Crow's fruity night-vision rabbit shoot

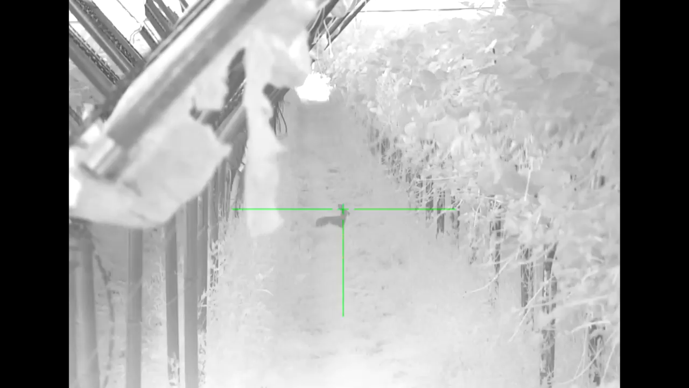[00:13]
He's not missing much, is he? I tell you, I know I said it just now, but he's bloody awesome.
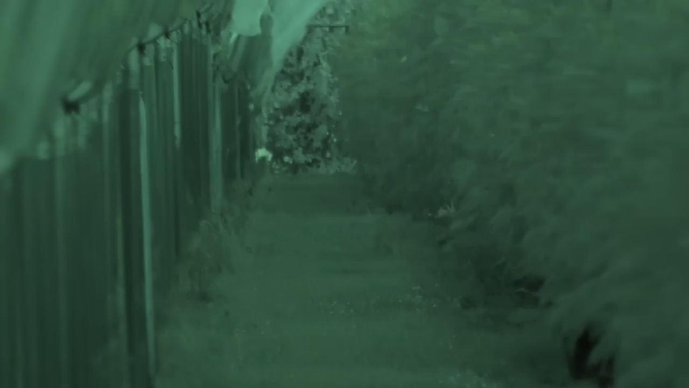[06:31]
Sure. These two are clearly enjoying themselves this evening.
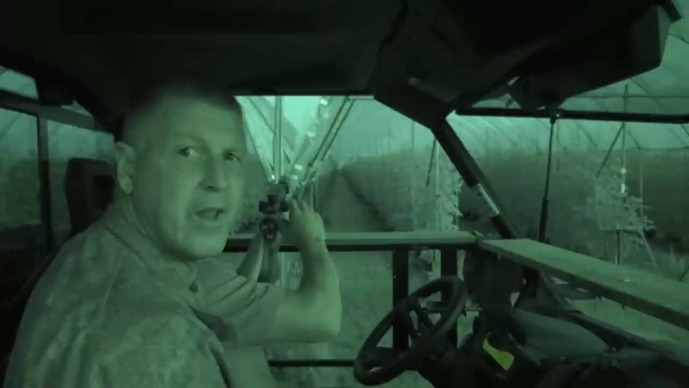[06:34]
And even when David has to go to the night vision setting on his camera, the infaray is still super clear in the low light. Clear enough for shots like this.
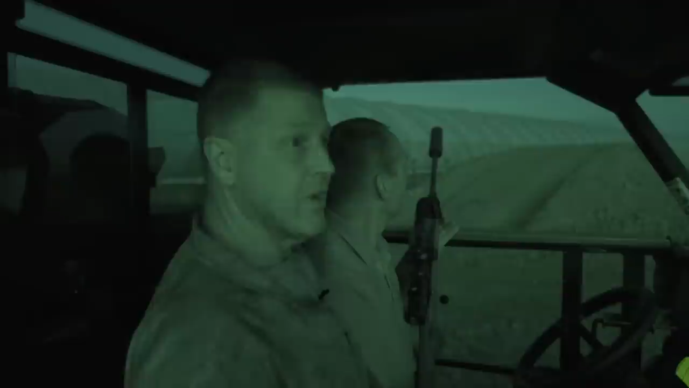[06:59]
Yeah, it's getting quite dark now. It's quite handy. I'm finding them with this. You can still see this in cars. Yeah, that's right. We were using it the other night and it was a lot darker than this. And we could still see the strawberries and everything hanging in there, red. And Paul was saying that you can shoot with this to at least three quarters of an hour to an hour after dark. And we have been. He sent me a new IR down. We had an IR and it was a bit too bright.
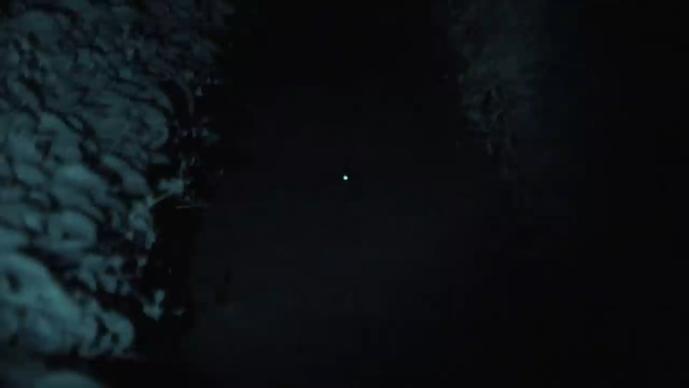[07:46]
Good to go. When we lose the light completely, things get a bit trickier. David's additional Wicked Light IR overpowers the tube which comes with its own IR unit.